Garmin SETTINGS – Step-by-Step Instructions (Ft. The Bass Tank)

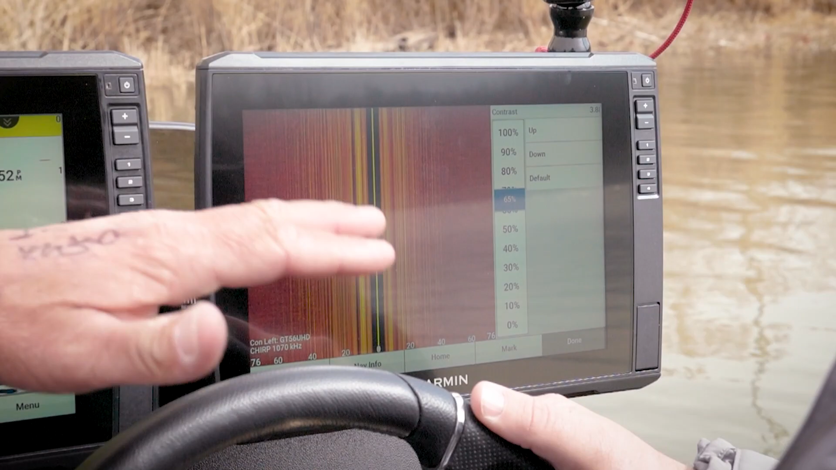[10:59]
lake might be mud one lake might be rock i mean it's just different this is something that you have to change in a good way if you if you're not out there all the time is always just run it up real hot and then start backing it down to to kind of where i still got some
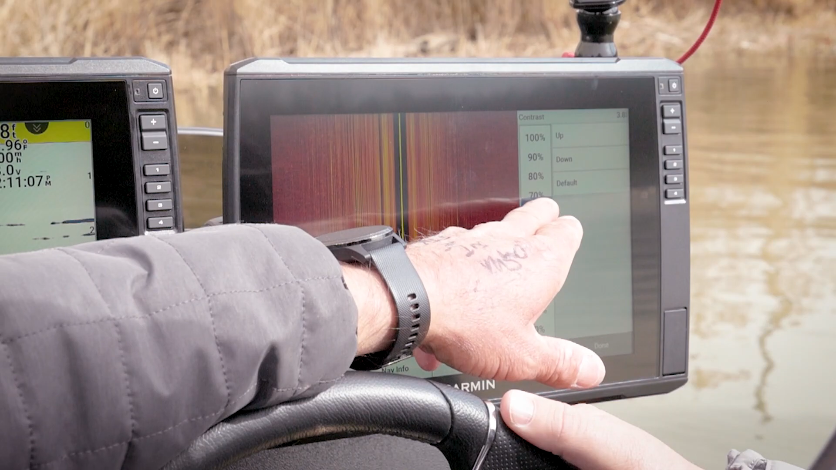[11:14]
hot to show you know the hard objects yep but it's not so faint that i can't see everything and a rule that i i'll tell you a rule that i go by and you tell me if you agree with this is just like you said i run this up and then i start running it down until i can make out a shadow
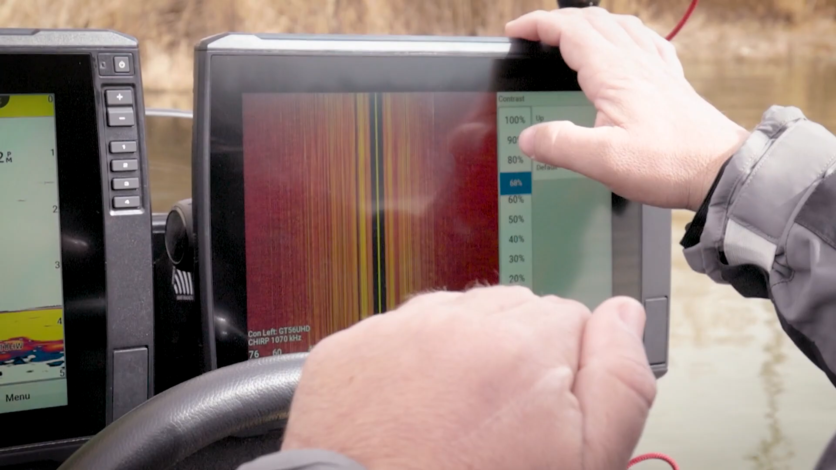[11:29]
and so that object that brush pile or that rock creates a shadow as long as i can still make out that
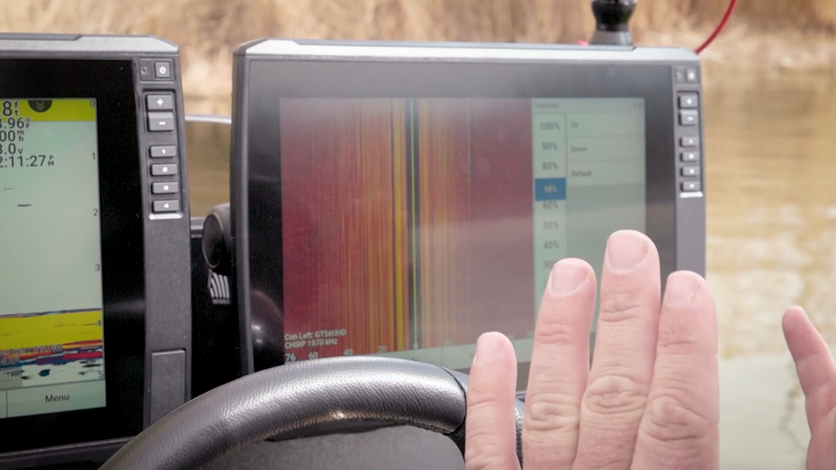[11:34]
shadow i know i'm in that sweet spot of i'm not too hot because what will happen right
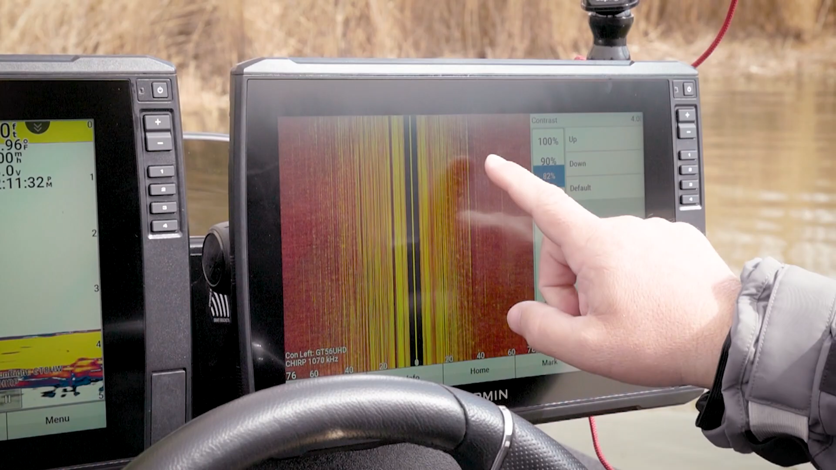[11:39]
here this would wash out a shadow right well if i get it too low i'll never even have the return so
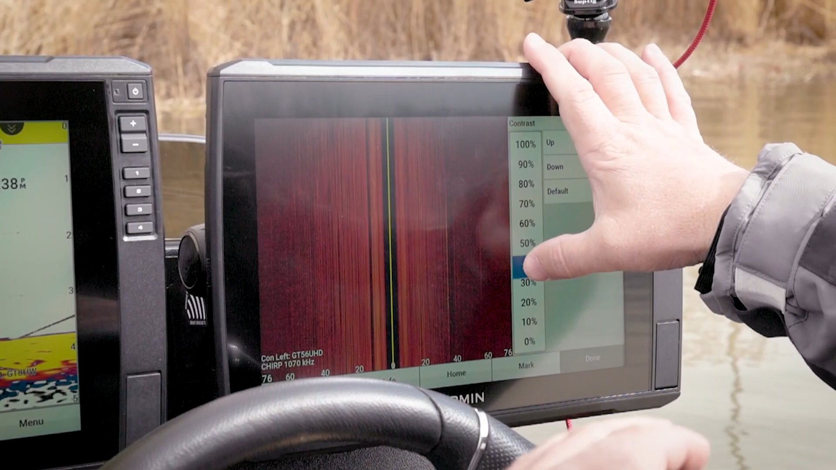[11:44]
i get it where i say okay there's a shadow there i'm in that sweet spot for this water column so and
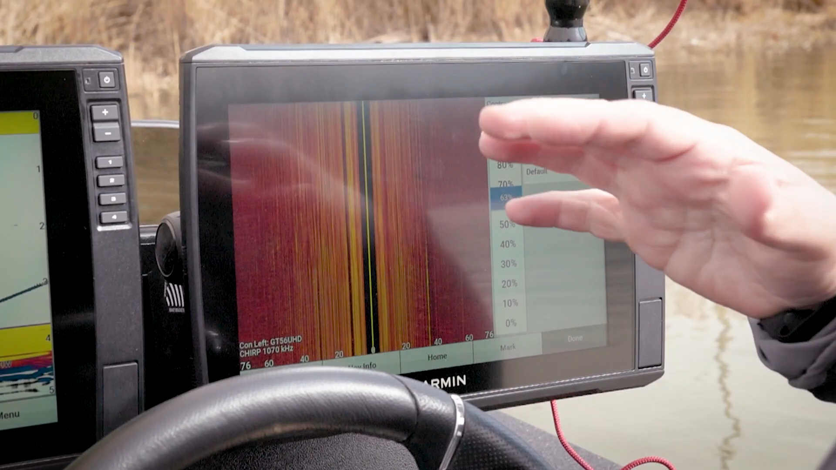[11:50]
i default you know i i start at 65 and i that's kind of where i go from there and don't
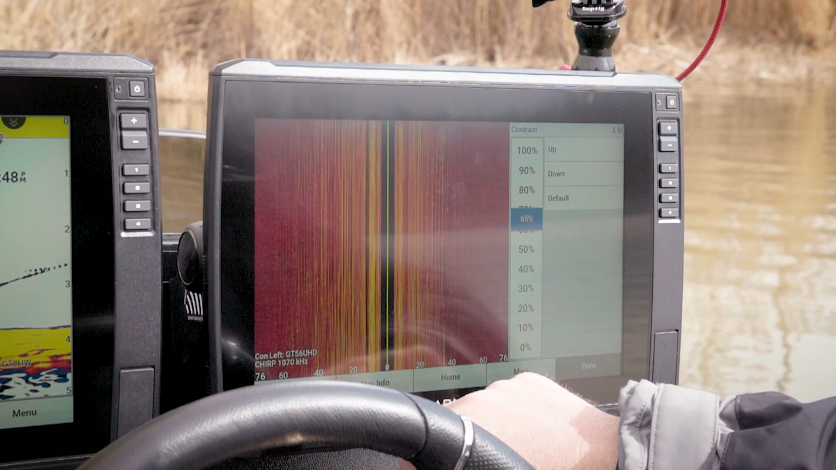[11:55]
you agree that pretty much clear view contrast the settings matches yes i
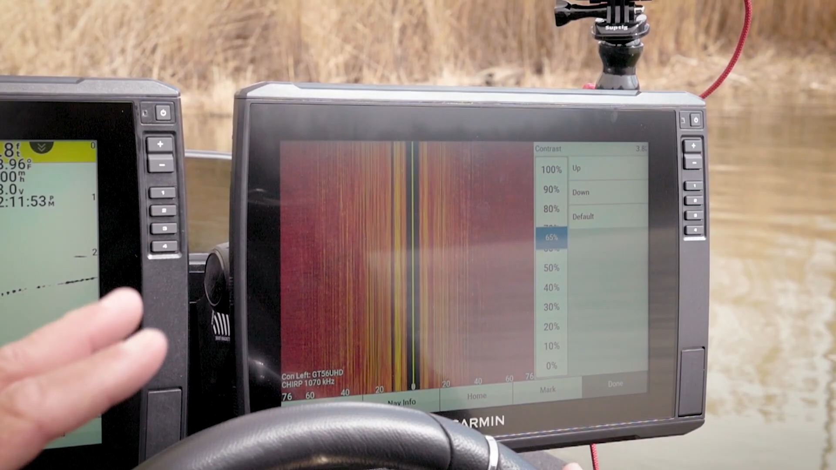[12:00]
mean you got to play with it to get what you want on the lake yeah i found they're they're
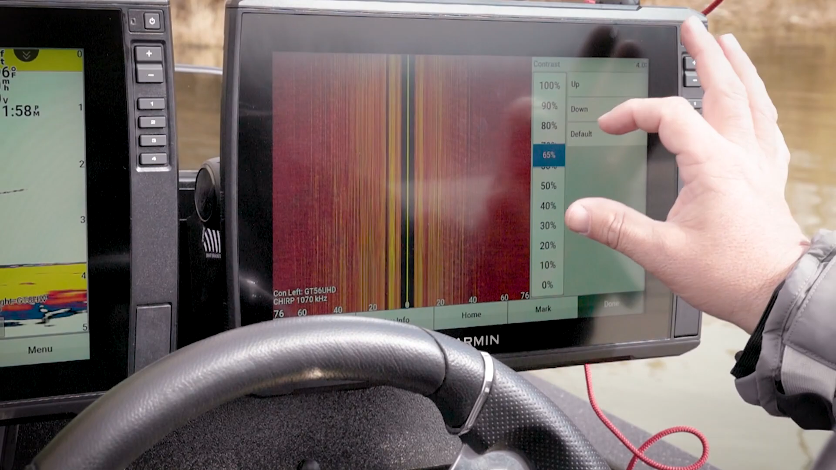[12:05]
typically within about five percent of each other you know and a lot of times i just said on the same and and that's that's pretty
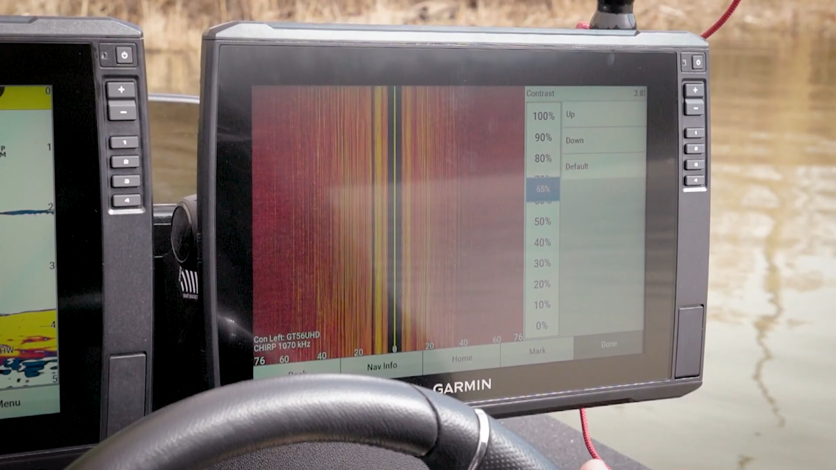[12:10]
pretty good you know there's a very few times you know when you're in those deeper lakes when i'm really fishing offshore and when i say deeper i'm talking i'm in 30 plus foot range that's when i really got
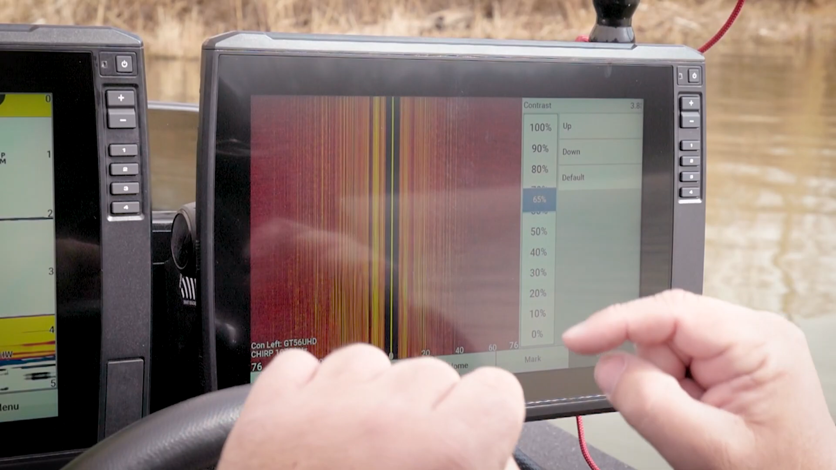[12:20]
to get in here and tweak but those are some really you know um minute scenarios for sure
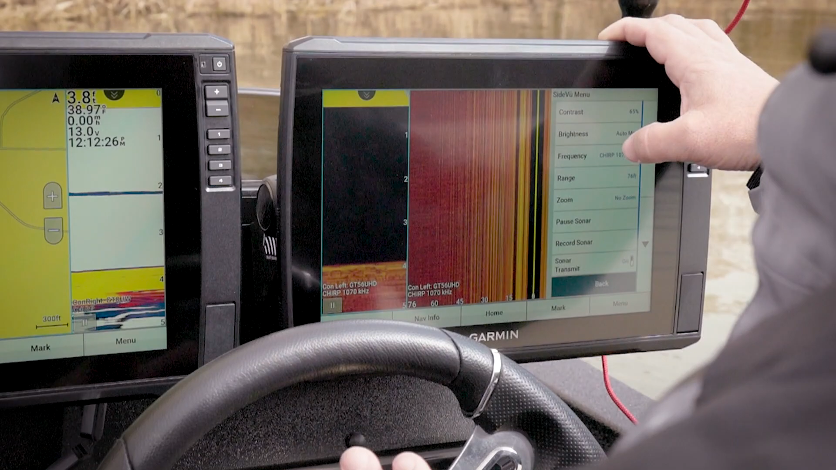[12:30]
so i i will i will say one thing and then we can move forward and this is frequency right here i missed i missed
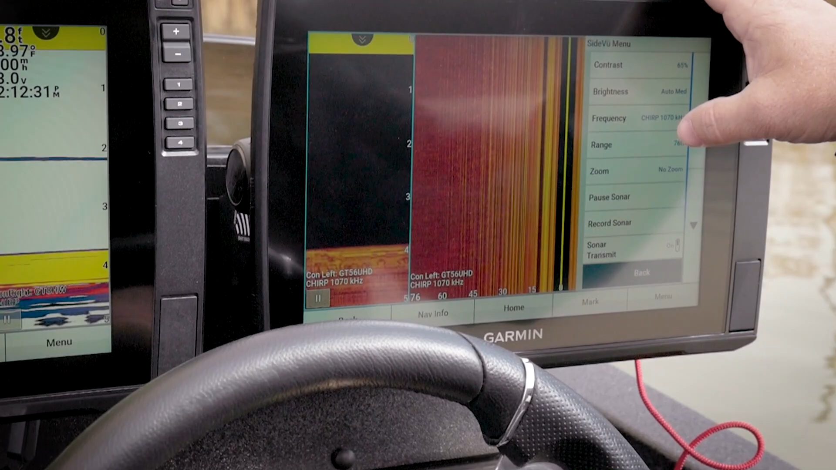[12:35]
one of the biggest yeah so frequency right here we're in the 1070 kilohertz that
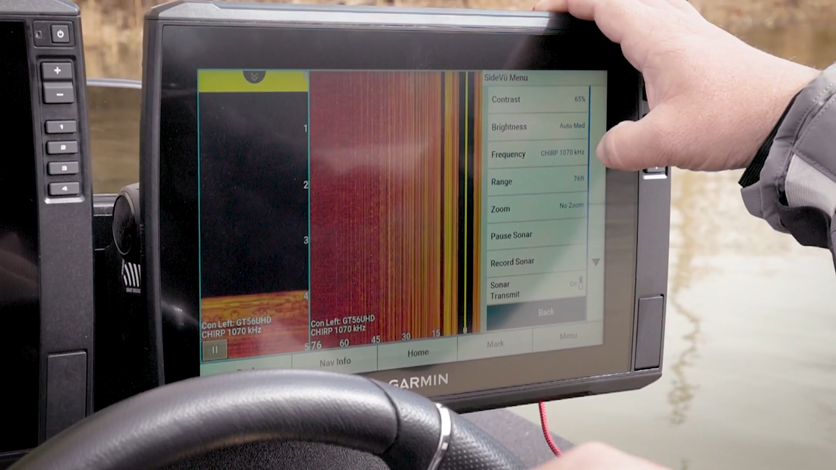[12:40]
that is a megahertz range um so sometimes you may not want to run that
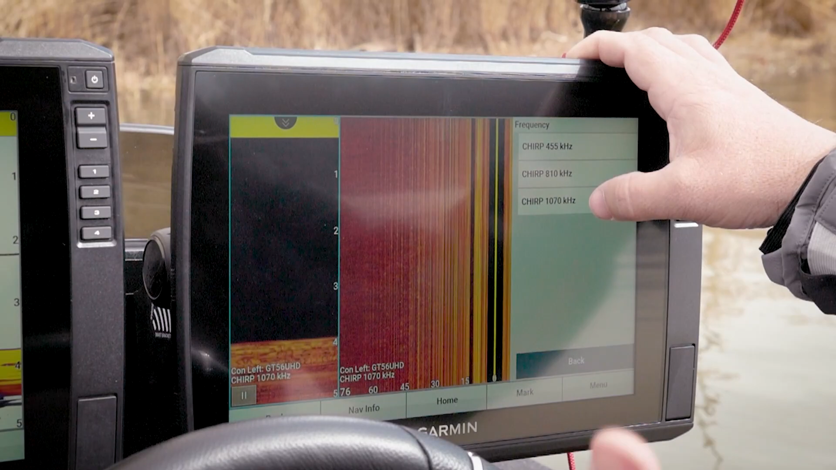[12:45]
thousand kilohertz you may want to drop down to this and you say okay why why
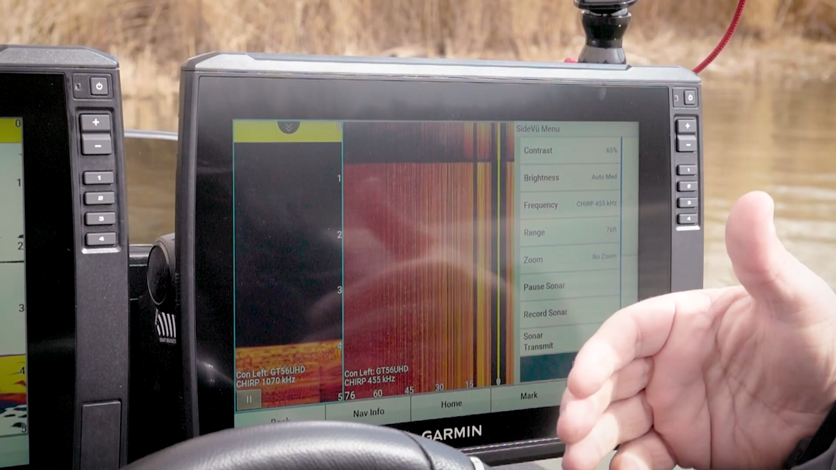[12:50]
am i going to drop down to that so so why do you do you change this is this a setting you change or i do change
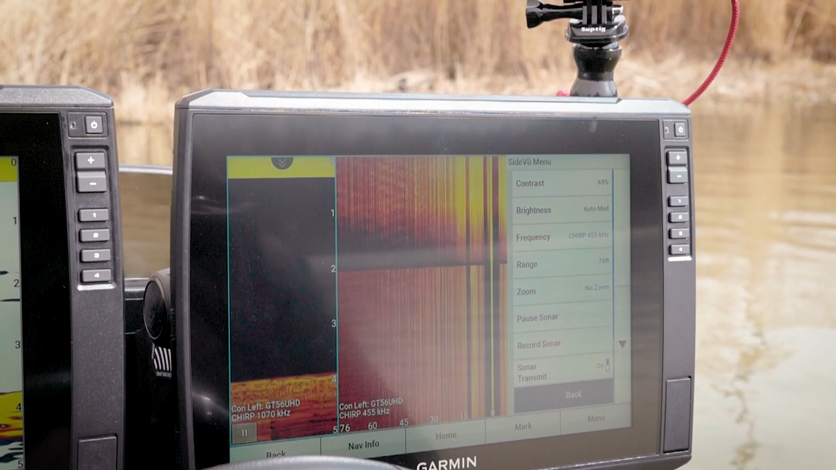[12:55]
it okay off and on what where do you change it um just based on really the